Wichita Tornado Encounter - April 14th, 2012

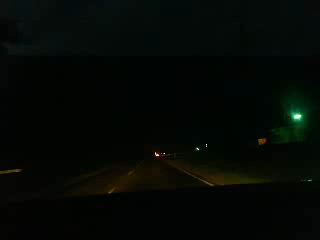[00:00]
try the raid if we need to. I think we might. There's like a farmhouse here. Look at, I mean, this raid right here. Okay. We'll back into it. Well, I'm back in, like, just right here. I know, I gotcha. Oh, look at that shoulder and everything. GoPro facing that way. That way? Yeah, that's where the tornado is going to be coming from. Good? Yeah.